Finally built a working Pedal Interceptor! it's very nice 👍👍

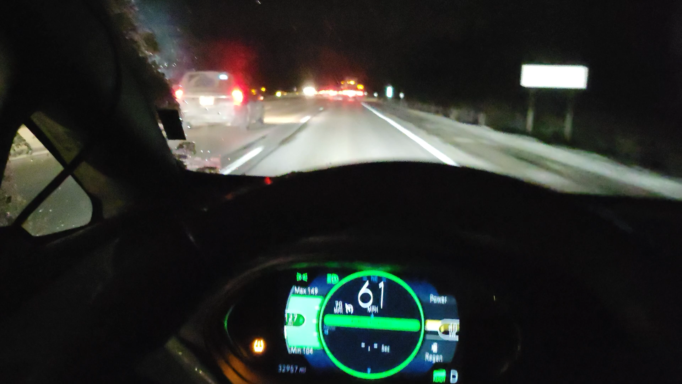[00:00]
Hey guys, real quick, I am testing out the new pedal interceptor that I put together. This one lights up the way it's supposed to and it is working.
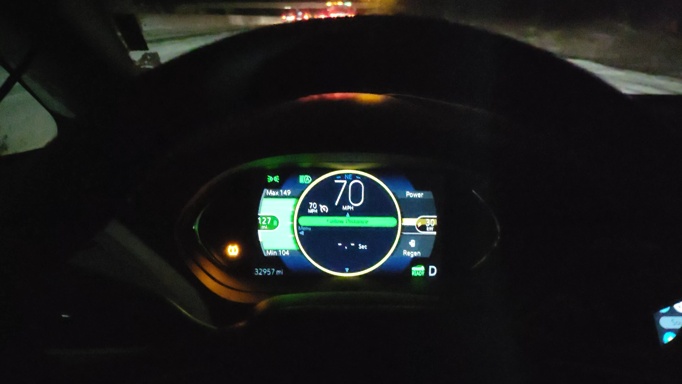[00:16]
Okay, this isn't the best example because I seem to be behind a semi who's going 70.
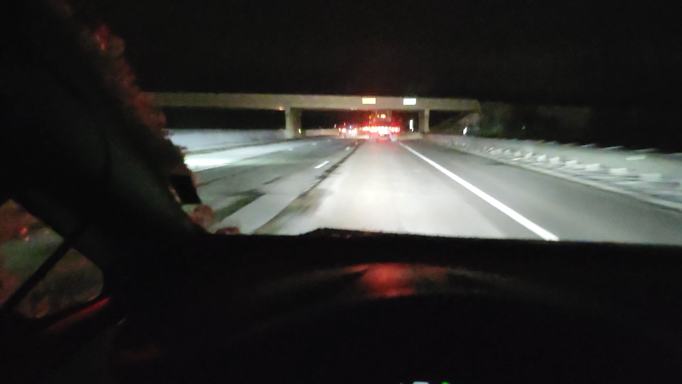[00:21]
Let's see what happens. Oh, now it's slowing down.
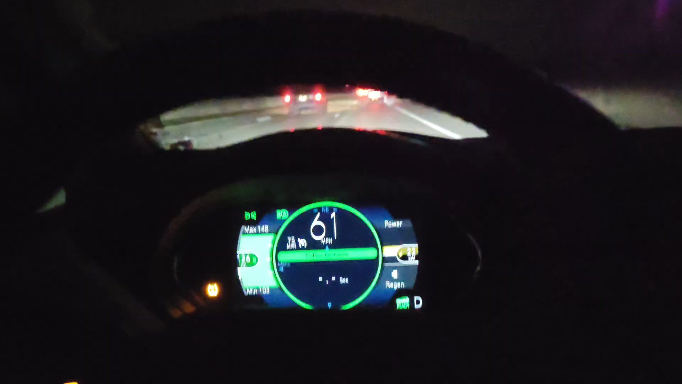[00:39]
Anywho, okay, I bumped it up to 75. Let's pass this truck and see what happens.
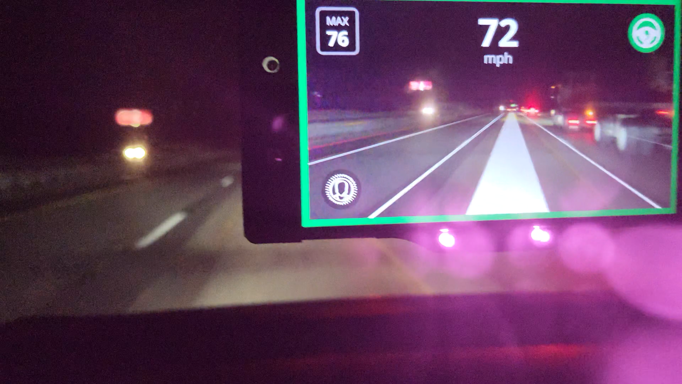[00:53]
Really, those lights make it kind of hard to get a good shot of that.